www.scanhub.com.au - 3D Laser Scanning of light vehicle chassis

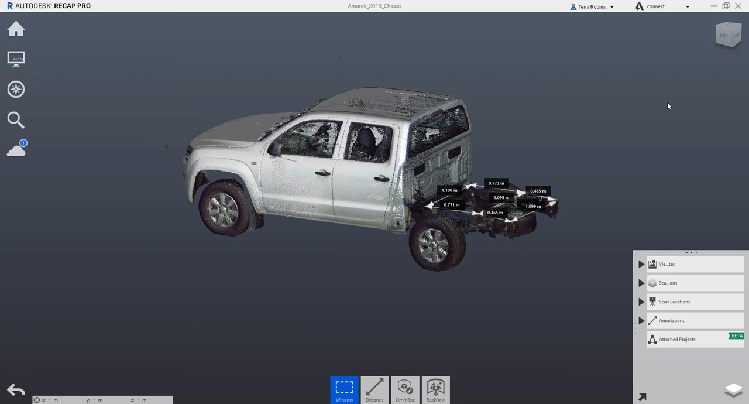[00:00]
Hi, I'm Terry Robinson from ScanHub.
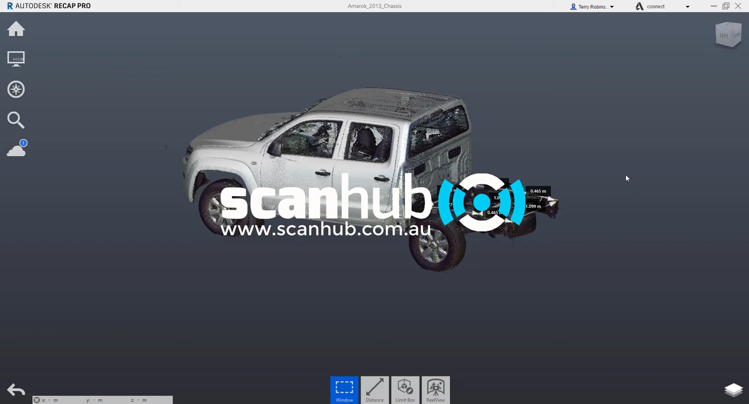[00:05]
This is a short introduction to 3D scanning, 3D laser scanning of vehicle chassis. Here you see a V-dub Amarok, I think it's a 2016 model. Amarok was scanned in the cover of a workshop, and we have some annotations here which are dimensions taken of certain parts of the chassis in the back.
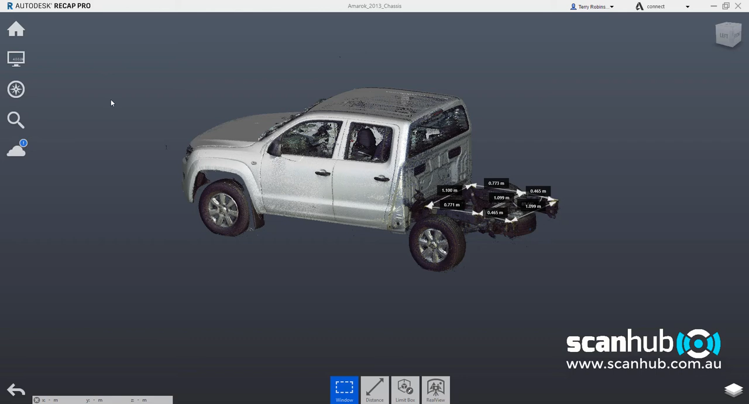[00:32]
But to give you an idea of how many scan positions we took, the laser scanning positions, I'll turn on what's called the mirror balls here,
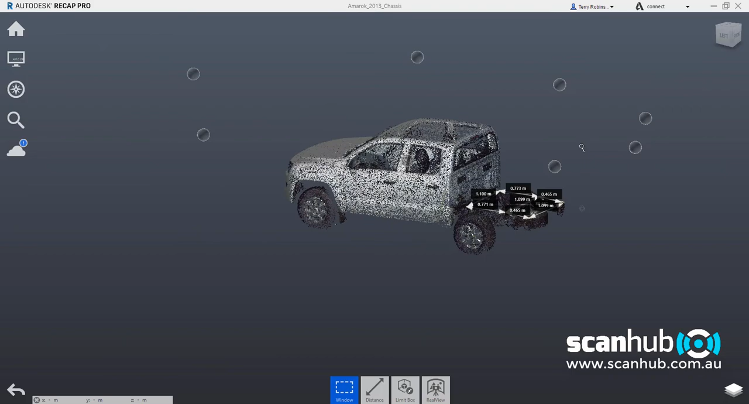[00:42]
which basically shows us the position of the scanner head in relation to the vehicle.
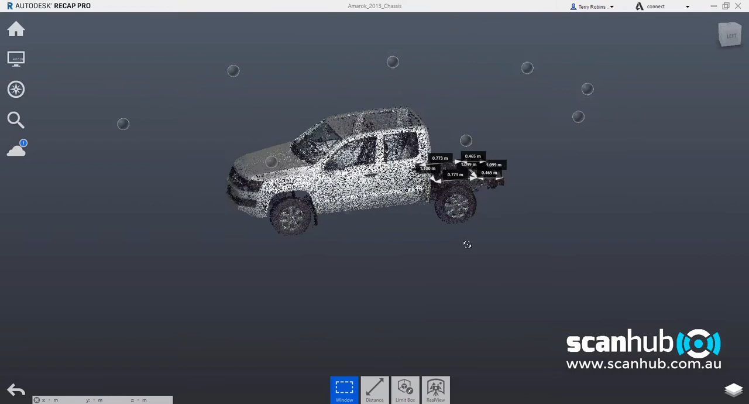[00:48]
So as you can see there as I rotate around this vehicle, we've got 1, 2, 3, 4, 5, 6, 7,
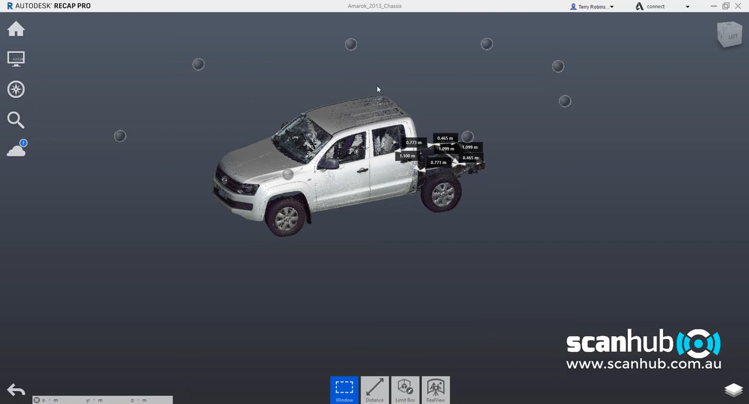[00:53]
8, approximately 8 scanner positions at around about 1.8 meter in height off the ground.
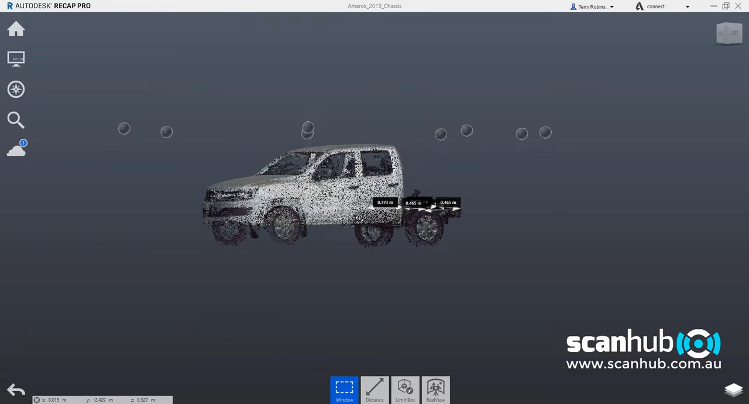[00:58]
So each of these scanner positions covers a certain portion of the vehicle,
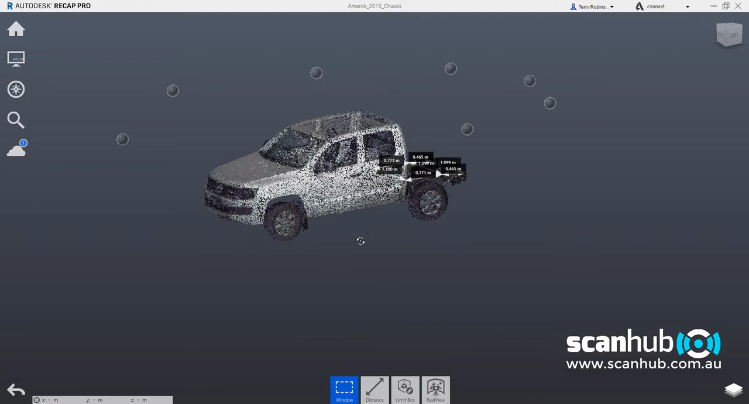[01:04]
and because they overlap, we now have a 3D point cloud model of the vehicle.
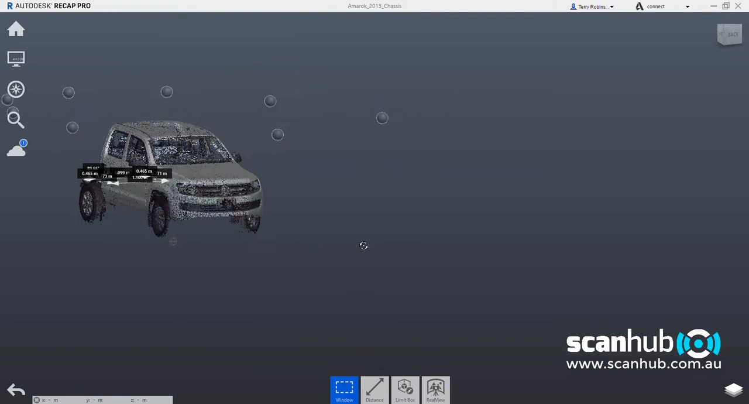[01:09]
You will notice that underneath the vehicle wasn't scanned, so there's little data underneath because we didn't bring the scanner down and put it down underneath the vehicle, which we can do.
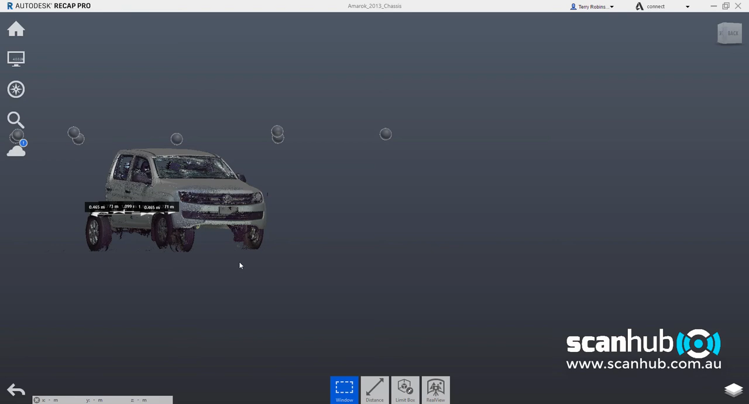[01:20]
So basically we have a top-down scan here.
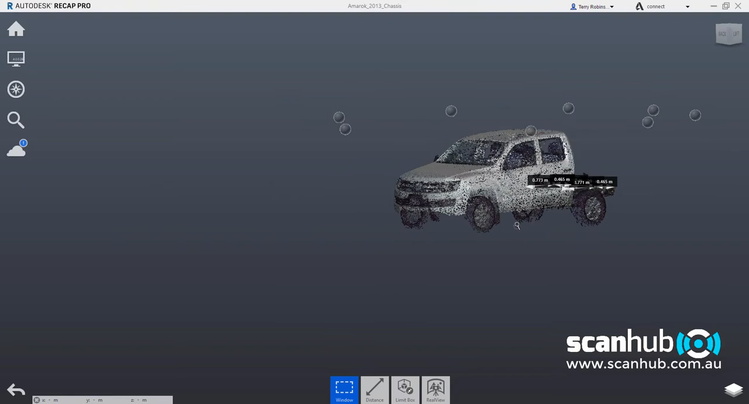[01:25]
We haven't even concentrated so much on the roof of the vehicle either,
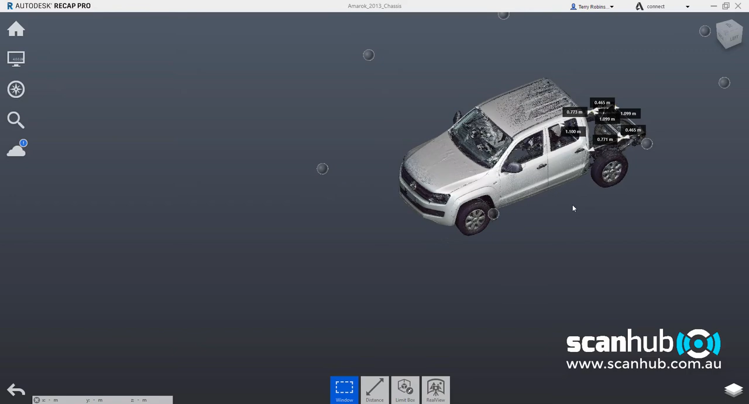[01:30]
so that the scanner positions could have been a little bit higher, just to capture more information on the roof here. But because the scanner positions were nearly in line with the roof level, perhaps a little bit higher, the laser skimmed across the top of the roof. If we wanted to capture this roof in more detail, we would do two or three scan positions up at maybe 2.5 meters in height off the ground with a higher tripod setting,
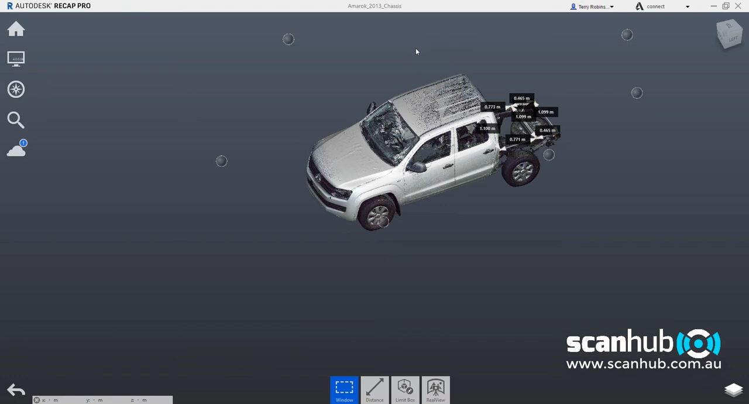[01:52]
and we'd capture more detail on the roof. But anyway, here we have the vehicle scanned,
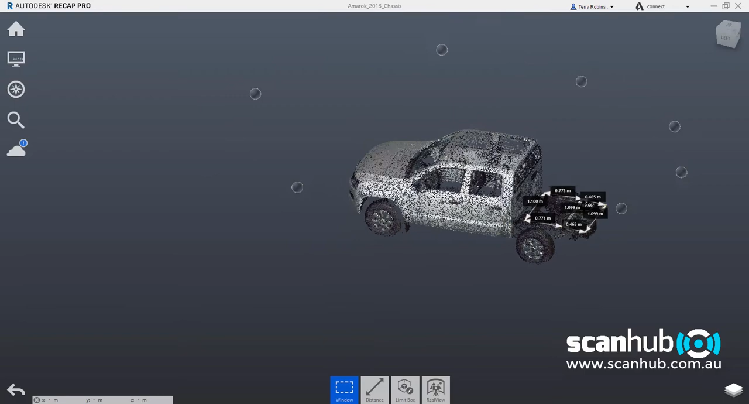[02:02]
and we can rotate in 3D and basically come down and zoom in on the area of interest.
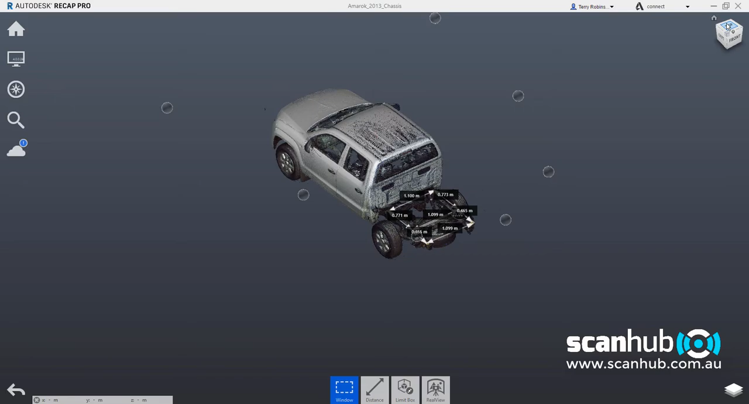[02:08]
So if I go on the top here and zoom in,
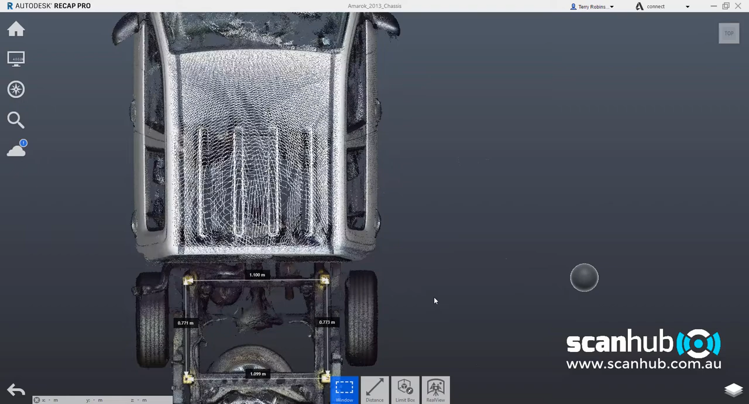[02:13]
I can then bring this chassis into full view,
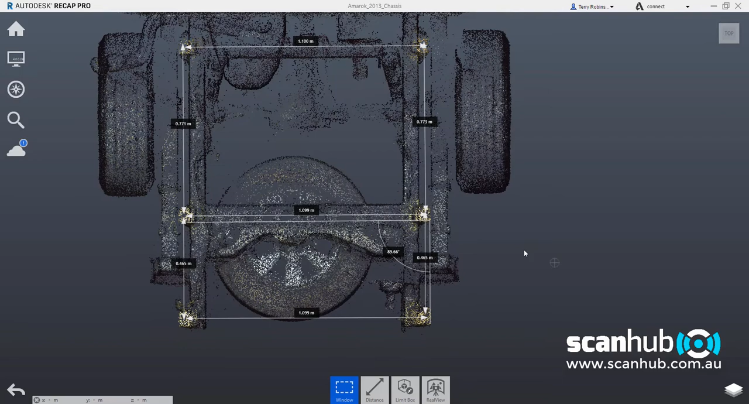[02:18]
and here you'll see basically from the rear of the cab to the end of the chassis is a point cloud. There's probably a few million points in there. And what we've done is we've sprayed the mounting points, the mounting holes here, with a yellow chalk spray. So we've just used a little quick spray of yellow chalk on these mounting points here, and it just helps to highlight the mounting holes that we then want to measure up.